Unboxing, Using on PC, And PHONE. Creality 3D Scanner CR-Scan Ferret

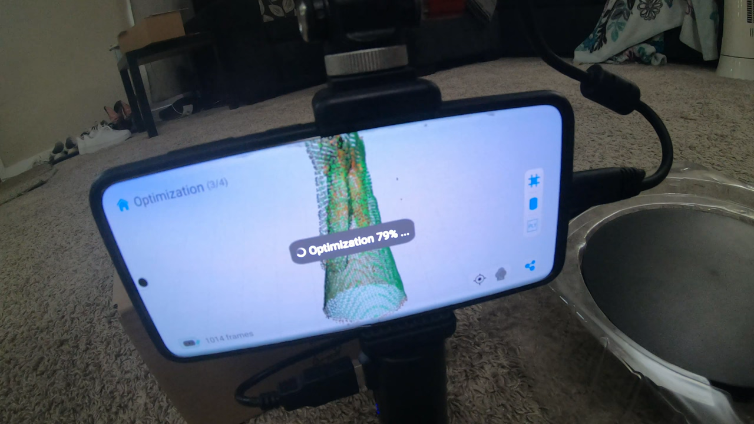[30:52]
It's supposed to make it into one nozzle, not two. We shall see. I'm also going to tell it to fill in all the meshing, all the gaps. I think it's doing it by itself.
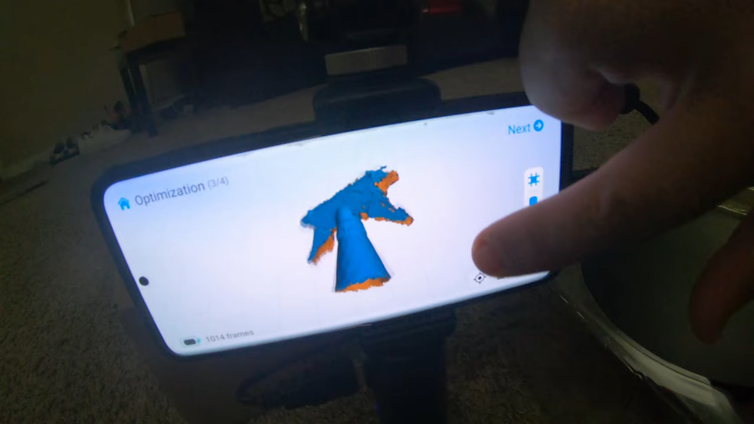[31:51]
Go ahead and let it do that, I guess. So right now this is a total error.
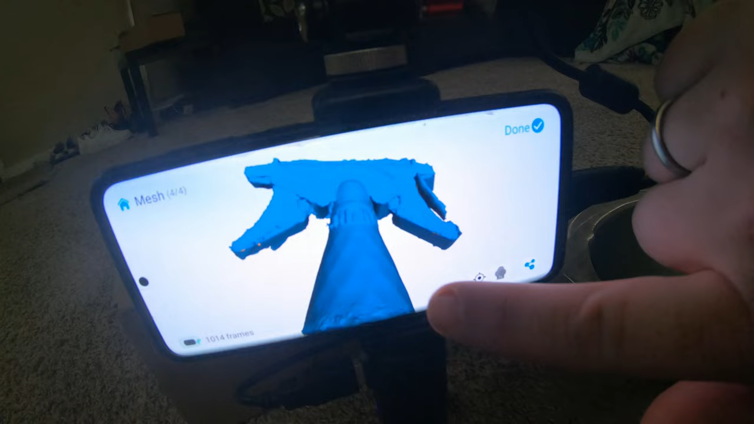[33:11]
Not too bad on the details there.
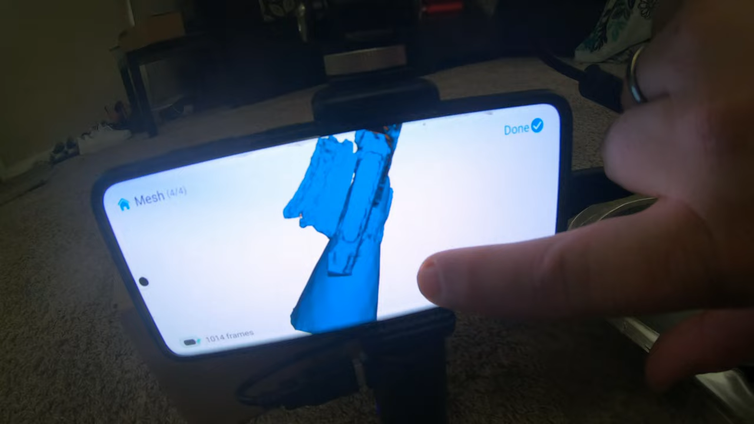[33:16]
But this is more of a learning curve.
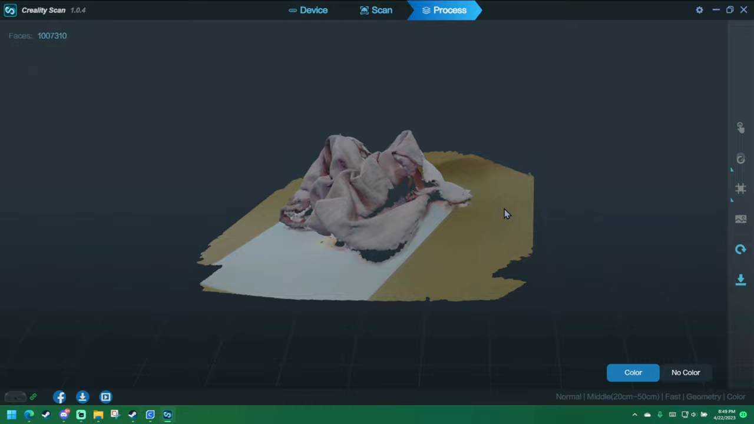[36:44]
Not great. For it not being a reflective device, I really expected better.
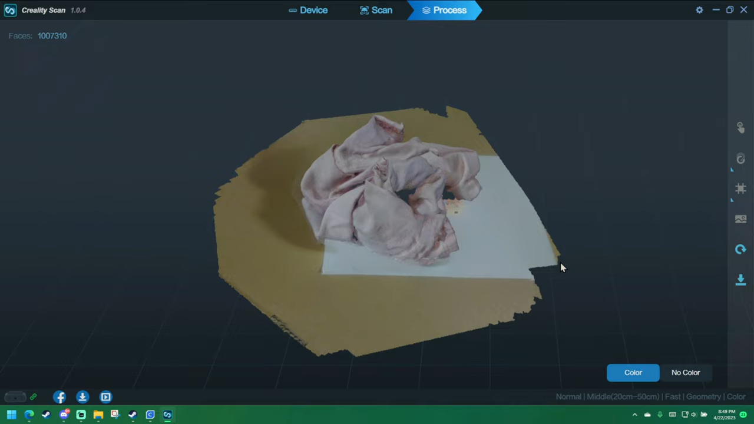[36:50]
It's on cardboard right now. That took about 3 minutes to process.
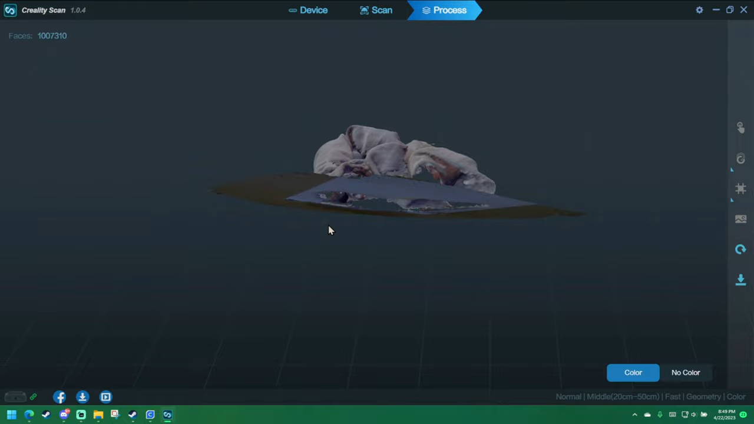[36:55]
Not too bad. Get off the color there.
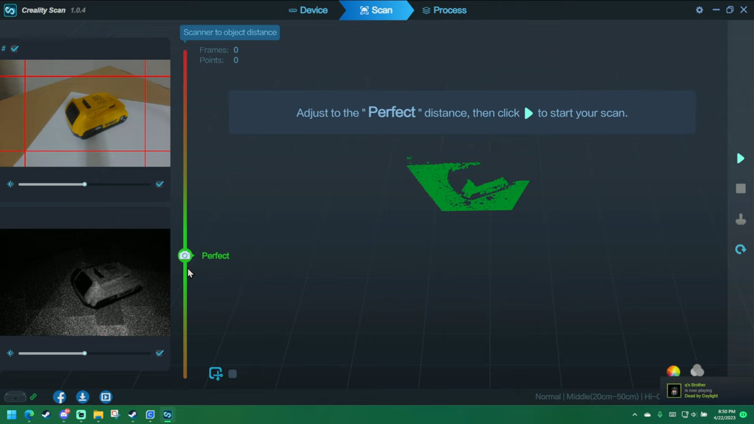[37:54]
Right here it says perfect, but it ain't picking up anything on that. Watch as I get it closer. Now it's too far, even though it's right in front of it.
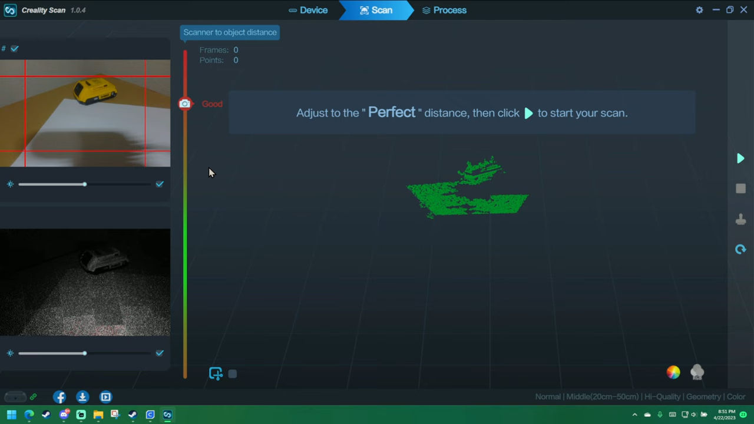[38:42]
Too far. So let's put it right there where it says perfect again. Now I also seen somebody that with a Creality,
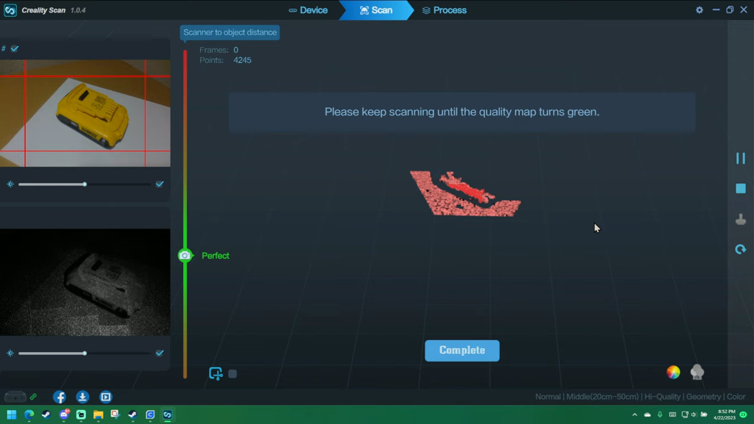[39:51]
you click that, and then it's starting to see that green. I'm going to slowly start to spin it with my hand instead of a turntable, which is way more controllable.
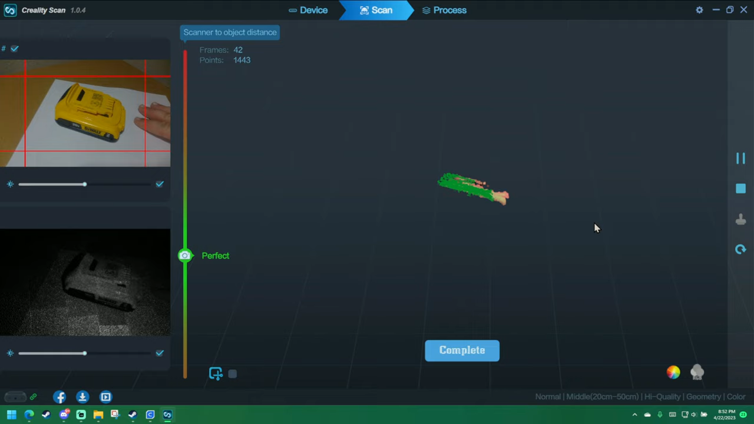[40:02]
At least in this testing video.
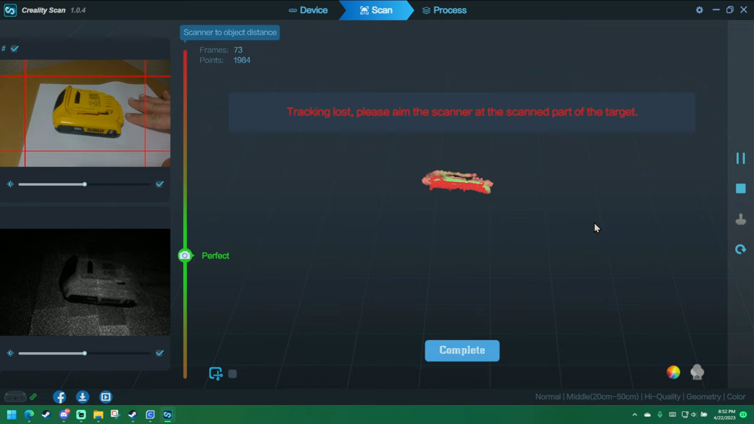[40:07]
And it's already lost it. It thinks it's way over there now.
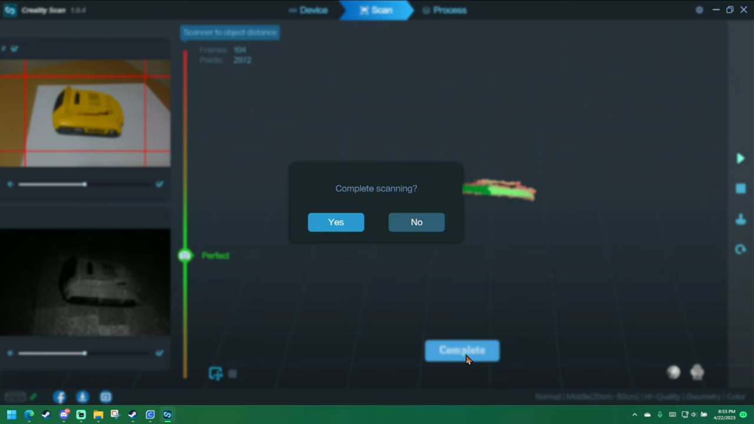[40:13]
So if I scan it, that's all it's got. Let's go ahead and go back to scanning it, but putting a different device there.
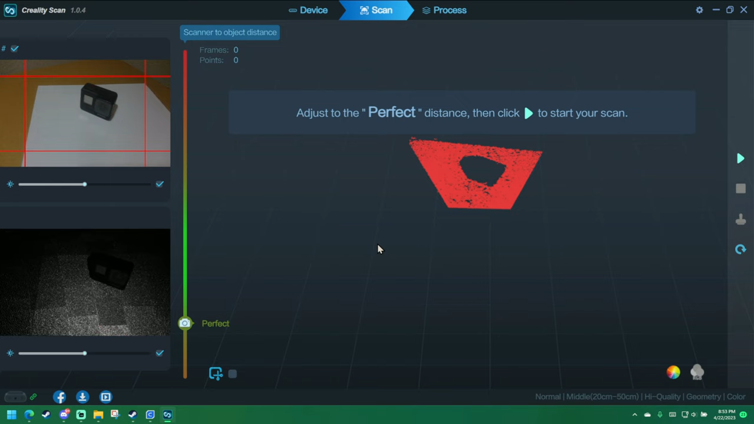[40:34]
It's too near. It's just freaking out. Take that white piece of paper off there.
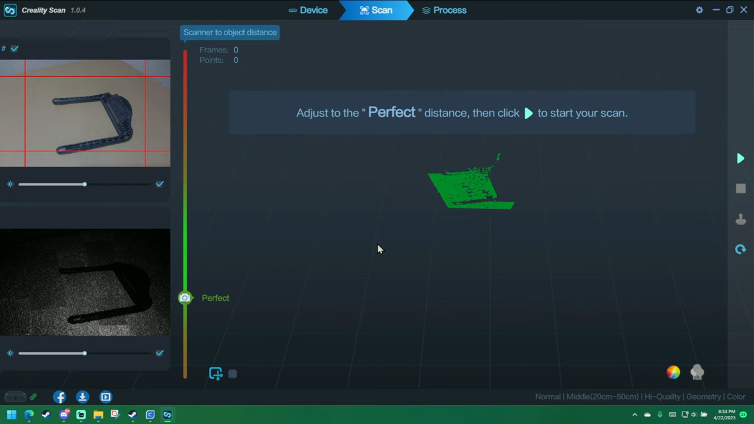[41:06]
But, okay, it's going ape shit. Let's shut the light off. It sees it. But now it thinks the...
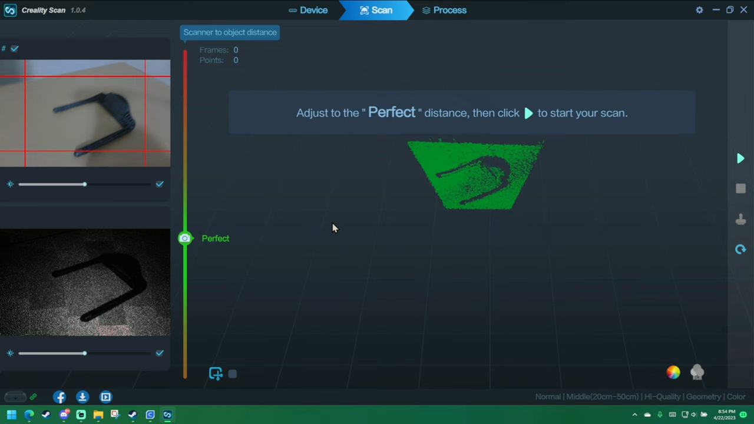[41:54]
Get out an object that was kind of reflective, but this device...
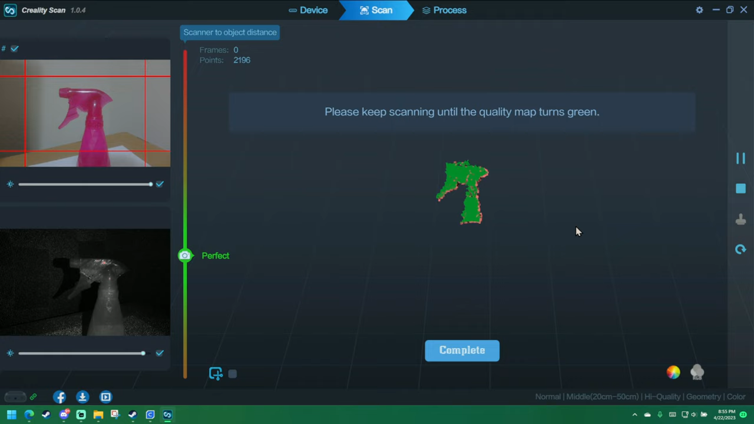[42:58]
The green is moving. I haven't even touched it. Now I'm going to slowly start to spin it and watch what it does. It lost it.
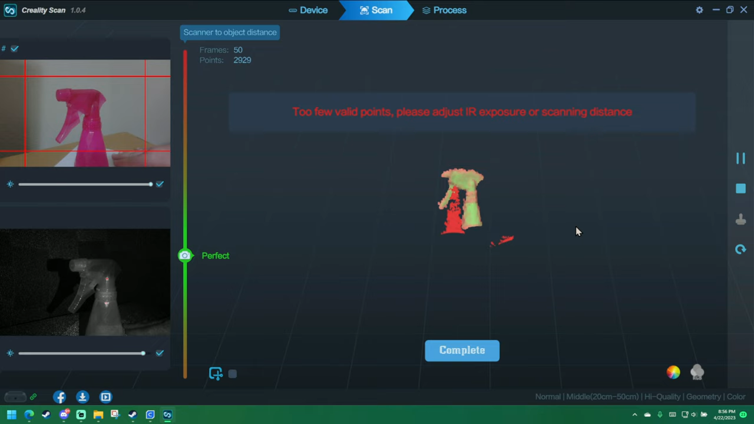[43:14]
So you got to move it back into focus. But now watch it. It just goes ape shit. I don't even know what that little prong is that's coming out of the top. And it won't register any more than that.
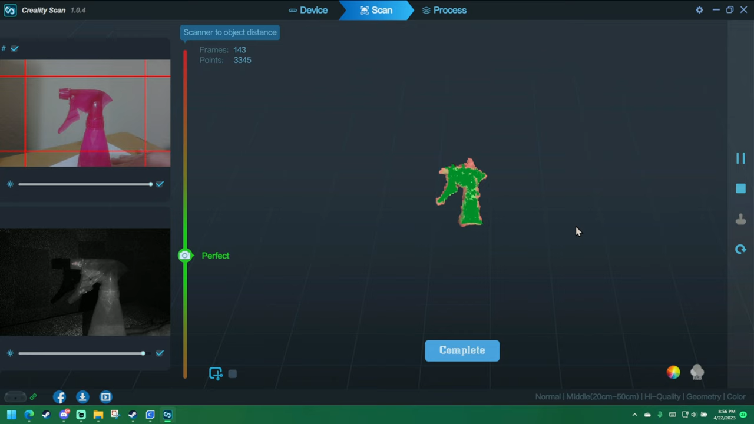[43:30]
Go the other way with it. I know you could put some type of spray on it. And now it just said I turned it clear around.
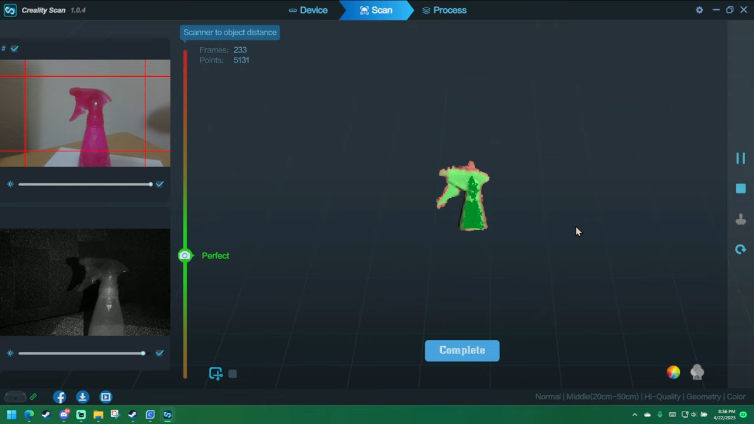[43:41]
I'm not moving it. It thinks it's being moved.